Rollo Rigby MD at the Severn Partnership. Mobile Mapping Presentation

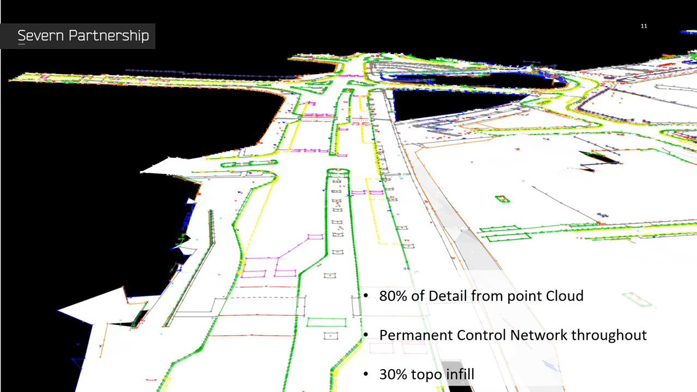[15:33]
detail create the DTM from the topo survey as normal but what we can now do then we'll do infill survey where we've got shadows or bushes we'll do site walk over things like manual covers are difficult to see in point cloud so we'll always survey those in and there's always bits and pieces 30% infill field checking what the client doesn't see some do but not in this case
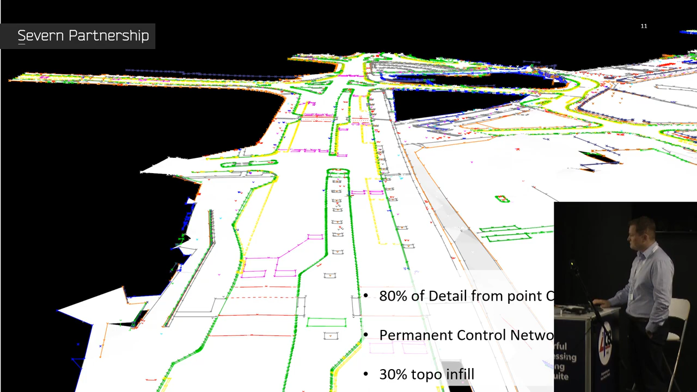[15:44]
is that's the mobile mapping data set we extract the topo from that and then create the DTM from the survey and the fantastic thing now is we can compare our final DTM to the point cloud inside Enforce which sounds a little thing but there aren't that many software packages you can do that in we use cyclone an awful lot cyclone survey we'd never issue a DTM out of cyclone not direct anyway not
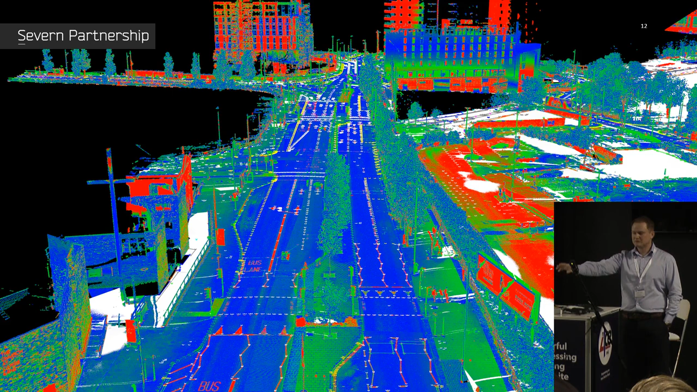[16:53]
it's big this is only a this is what you can see here is probably about 10-15% of the DTM so it's a massive area and it's it's quite a quite a tight DTM so quite small triangles yeah it's still quite quite heavy to load but same with everything we've put in other software and struggled as well what sort of density of ground control did that move? we put a GCP every 50 meters on each carriageway or? no we try to go down the middle or we zig zag
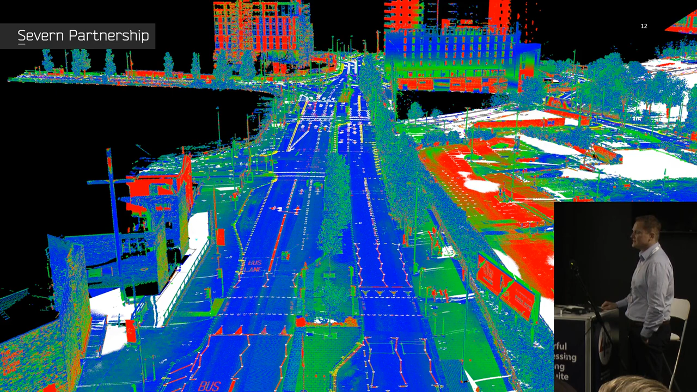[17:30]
but largely it's more a case of where it's going to be clear where it's going to get scanned well where it's not going to get rubbed out because the thing that slows us down now is getting a ground control in the ground control takes longer than the scanning typically you'd be the topo would be lagging way behind the survey can you whip through the survey control and do the topo it's very much the other way around now we're waiting to get out and scan and waiting for the control to be done to the point where now sometimes we'll we generally we do pre-mark our ground control so we'll spray up a diamond shape and we might go out and put little nails in and spray those up before we've coordinated them so we can get the scan done because there's a bit of
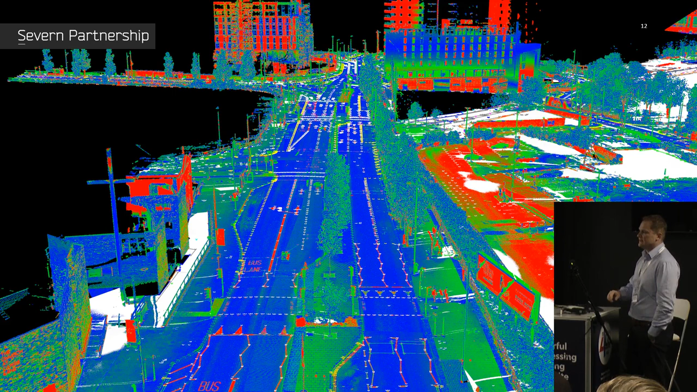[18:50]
and you know click click white lines done in minutes but that's not as deliverable that's that's just one element of the survey curb lines are difficult with getting the drop curves right making
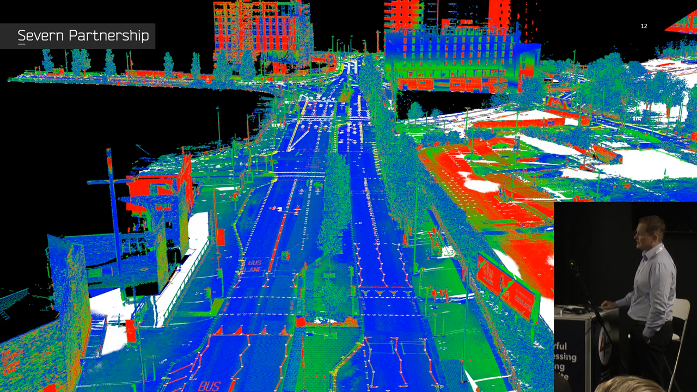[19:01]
sure you've got all your gullies annotation simple things that Enforce does really well like the annotation be able to list select switch heights on off suddenly
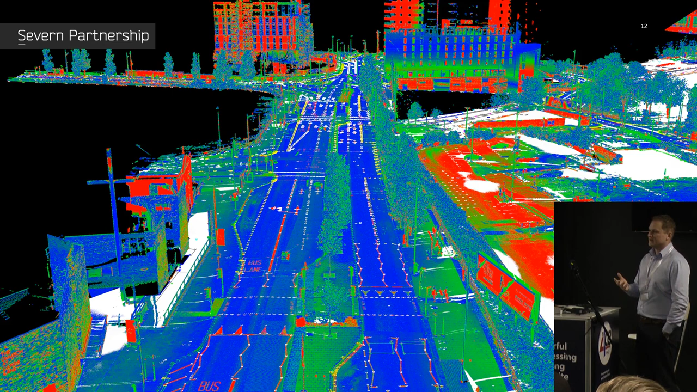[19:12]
in something like microstation it's just not as easy so for this job you used Enforce to extract the data from the point of time yep yep all done in Enforce and we've got four solid on that huh?
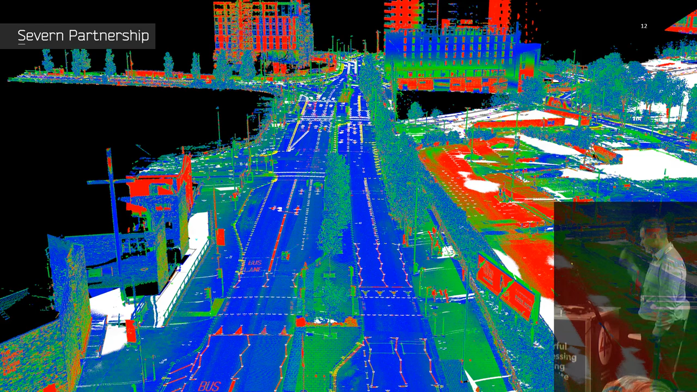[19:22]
yeah so we've got four cal apprentices
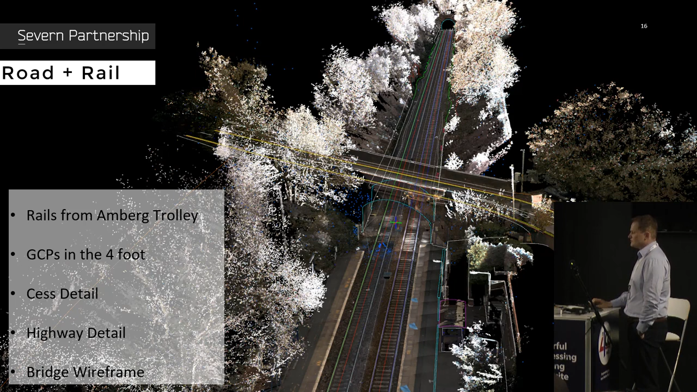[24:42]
going up to the tunnel at the northern end but you can see we've got the road topo over the top rail topo it's all digitized in M-Force and the final model comes from M-Force but the good thing about this project or the interesting thing is we have to do wireframe models of every bridge so these were actually static scans so mobile mapping data is good for topo for a bridge for something as complex as that I probably wouldn't trust mobile mapping data it's good you can type down to the ground you can get top out of it really nicely but for lots of fine detail you are moving so the scan is just not as dense so we did do four static scans for every bridge
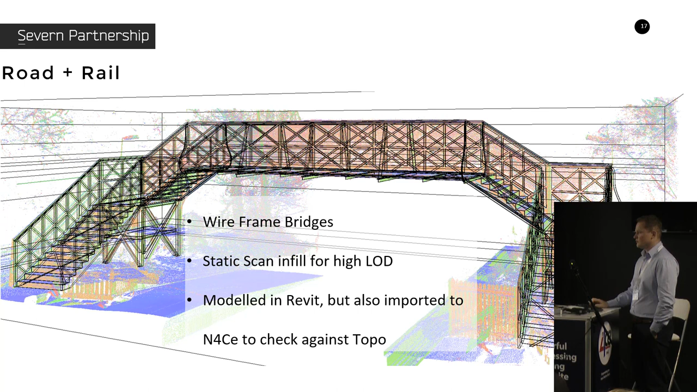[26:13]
matches at the key points and so being able to QA this on top of a point cloud inside M-Force with the topo is a real big plus for us it at one point we thought we're gonna have to train our project managers in 3d modeling just so they can check the data properly but this this makes life a lot easier so so in a summary we've got a lot of tools and
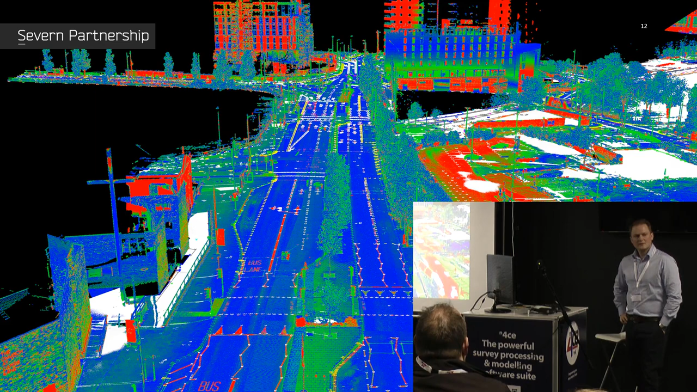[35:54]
you can do it outside of Enforce but we will build it in yeah so when we use it all the time snake grids the route like rail project was on a snake grid and but we do it all outside of Enforce so it's part of our survey control to get our mobile mapping data onto another grid so obviously it's GPS IMU so it's on a projected grid so you can go to a standard projection we can go to dead easy within the Leica workflow because you just apply the projection to the trajectory
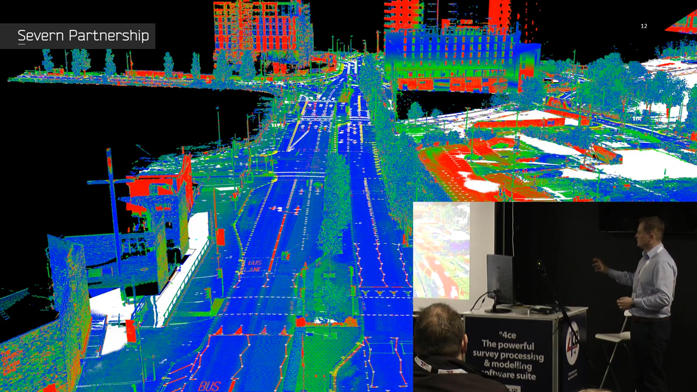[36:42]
you want to go to a snake grid or a local site grid and at the moment we've got to generate a grid of points over the whole survey area take that out run that through whatever snake grid or LGO or something to get them on the local grid bring it back in and then we can do a projection within the Pegasus software some to project point cloud apply the scale factor changes the scale factor change it's difficult we can do a shift and a rotation in a lot of software but the actual applying the scale factor is the difficult bit if we can do that inside Enforce that would save us again another another process outside of Enforce and it would make life a lot of it and for QA so part of our QA is if you're doing a
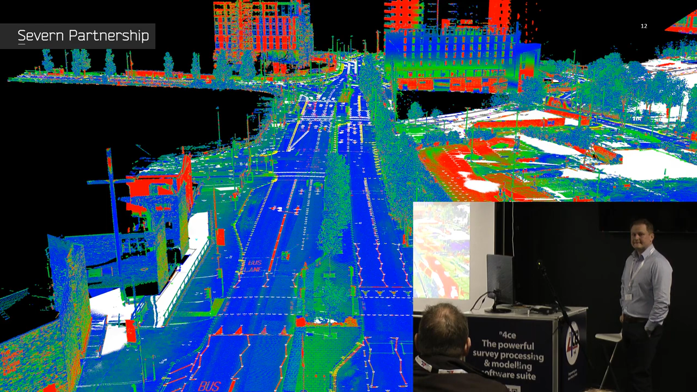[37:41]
process beer the actual snake grid is a coordinate system is just a coordinate system it's just getting your control onto it which isn't it's not difficult it's just yeah it's a separate workflow good okay cool